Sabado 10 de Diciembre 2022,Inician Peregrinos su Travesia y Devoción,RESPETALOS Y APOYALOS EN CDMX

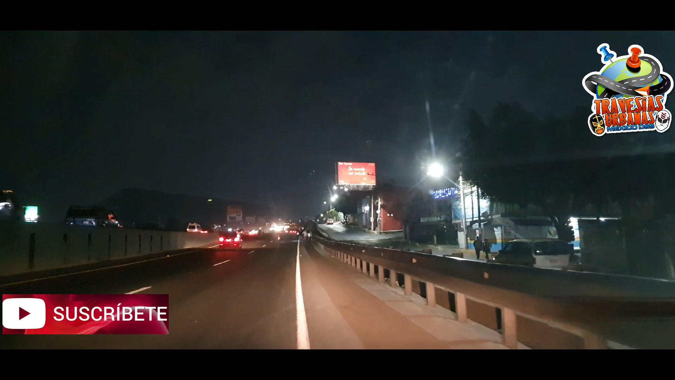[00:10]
¿Qué tal seguidores de este canal? Travesías Urbanas México DSS, sábado 10 de diciembre del 2022, pues mira, aquí viendo a la gente caminando con mucha devoción, los feligreses que vienen foráneos del Estado de México, por allá de Chalco, de Tlaxcala, Puebla, Mecameca, toda la zona oriente de la Ciudad de México,
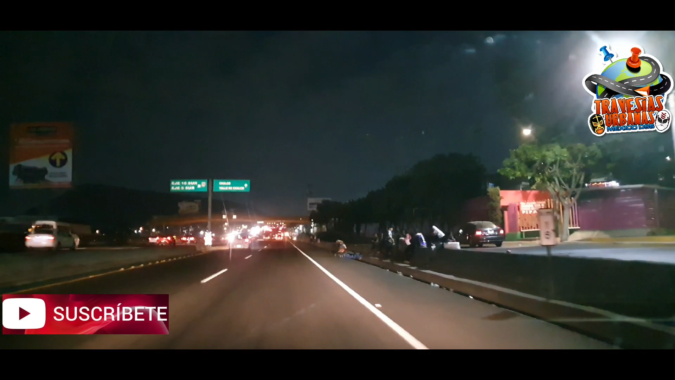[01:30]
de verdad que es algo tan bonito, vean, el caminar 20, 30, 40, 50, 100, 120 kilómetros o más, con mucha devoción lo hace la gente de todo el país, pero básicamente del área metropolitano, metropolitana o Megalópolis, lo que es Toluca, Cuernavaca, Puebla, Tlaxcala, Veracruz, Pachuca, Hidalgo, y esta pues es la carretera México-Puebla,